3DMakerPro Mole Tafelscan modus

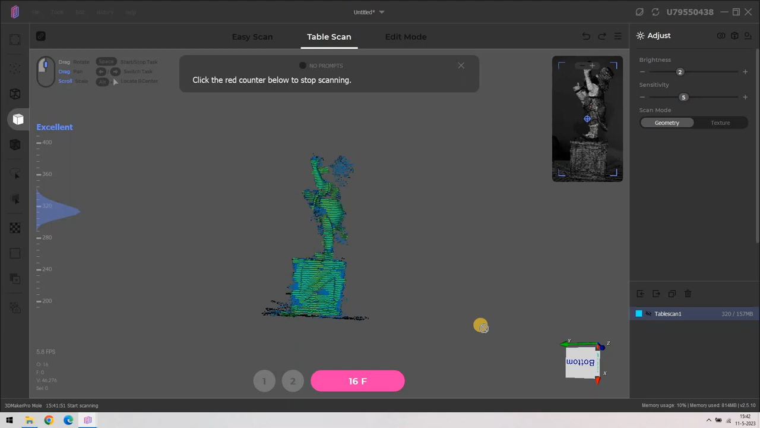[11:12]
Rechts onderin zien we staan Table Scan 1. Dat wil zeggen dat is de eerste scan die hij gemaakt heeft. En hij is nu bezig met scan nummer 2. En inmiddels heeft hij de 320 foto's gemaakt die hij nodig heeft. En we zien dat hij opnieuw aan het herbouwen is.
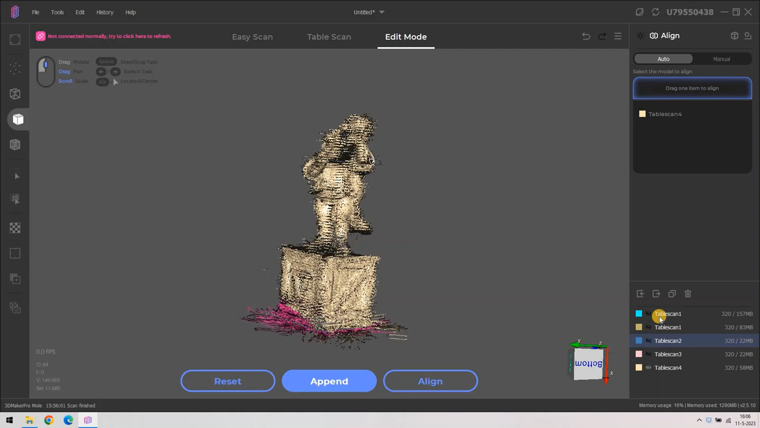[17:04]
Ik kan nu rechts onderin de twee mislukte scans verwijderen. Door erop te gaan staan, rechts klikken, delete. Dat zijn de drie kleintjes. Zo. En nu klik ik alle drie de scans aan. Die wil ik alle drie zichtbaar hebben.
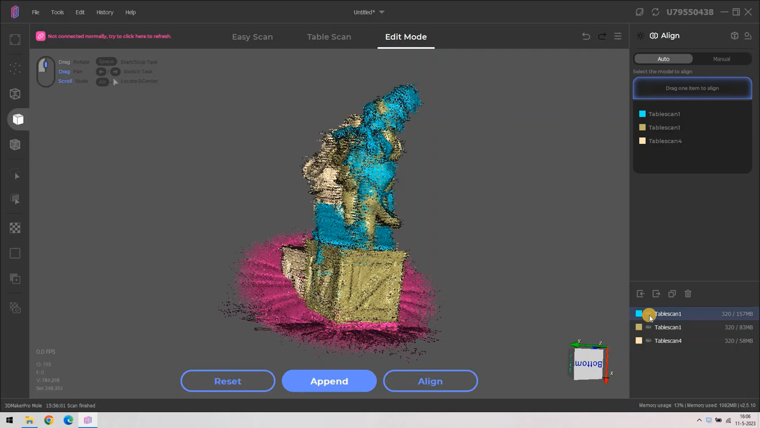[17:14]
En ik ga hier klikken op align. En wat hij nu gaat doen, is proberen deze drie afbeeldingen in één afbeelding te verwerken. Dat is wat we zien gebeuren nu. Dat is de eerste stap van het vervolgprojectproces.
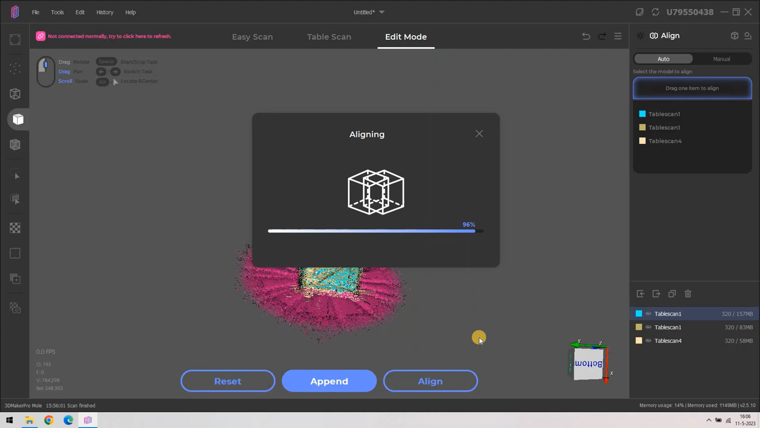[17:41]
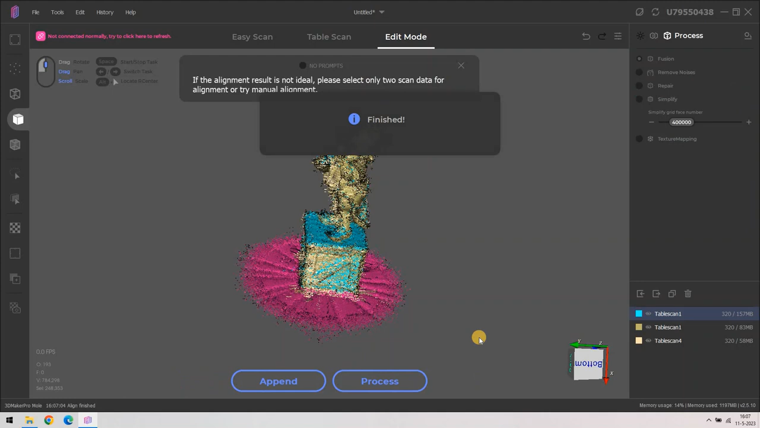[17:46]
En daar is hij nu klaar mee. Het lijkt nog erg ruw, dat klopt. Maar nu gaan we rechtsbovenin hier kijken bij Fusion. Remove Noises, die klikken we ook aan. Repair. En we gaan het versimpelen tot onder de 300.000. Waarom? Als je dit nog wilt bewerken, bijvoorbeeld met TinkerCAD, dan is het maximum aantal triangles, want daar bestaat een 3D print uit, uit triangles, is maximaal 300.000. Vandaar dat ik hem onder de 300.000 breng.
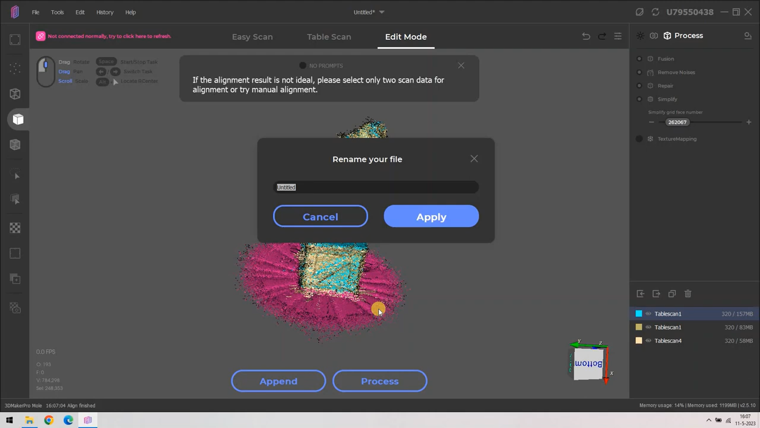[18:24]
De onderste texture mapping, die klik ik niet aan. En nu klik ik op proces. Ik moet hem een naam geven. Ik noem hem even de violist. En hier gaat hij eerst het project saven.
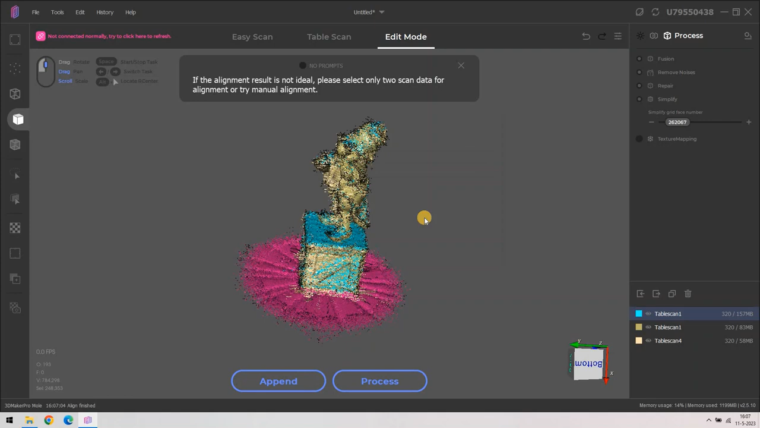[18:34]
Nu vraagt hij om welke data wil ik processen. Nou, dat zijn die 3 table scans die we hebben.
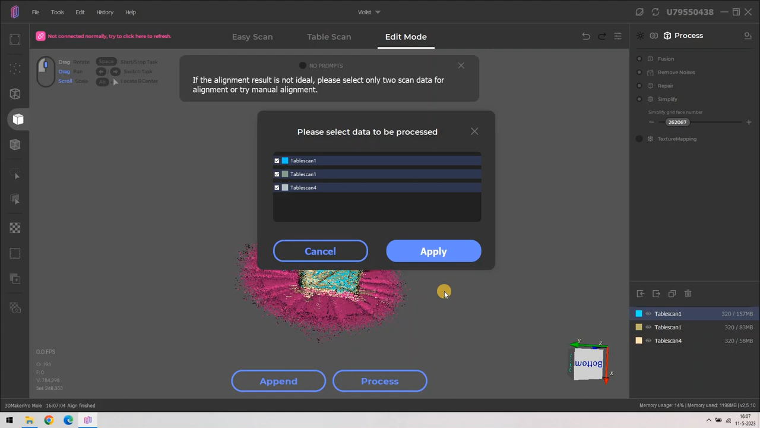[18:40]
En ik zeg apply. En nu is hij bezig met dat te processen. Ik doe eventjes dit. We zullen zien hoe lang. En nu zien we dat hij begint te lopen. En dan begint hij met de fusion, oftewel het samenvoegen. We zien ook nog steeds die rode plaat eronder.
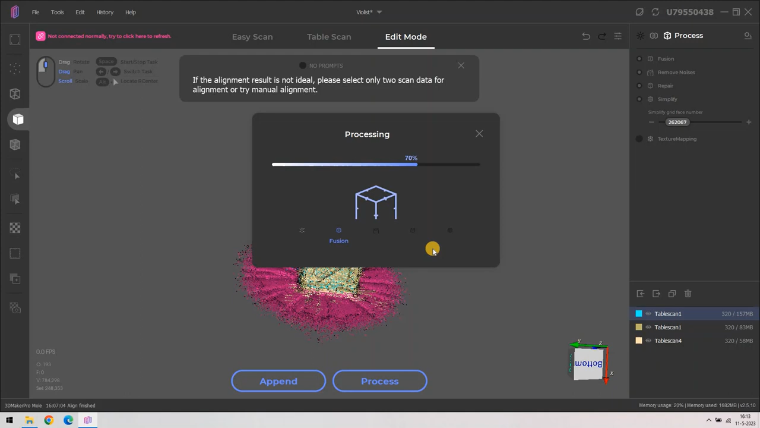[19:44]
Dat is het verwijderen van noises. Dat is eigenlijk alles wat er zo'n beetje omheen rondzwerft.
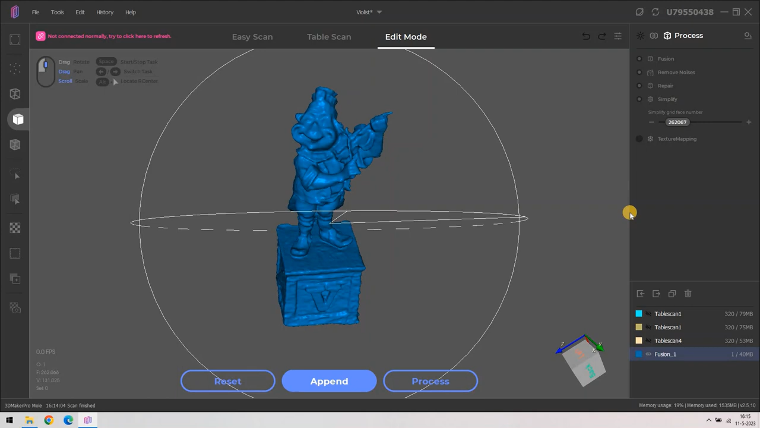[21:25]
Maar hier hebben we ons laafje. En dat ziet er behoorlijk uit.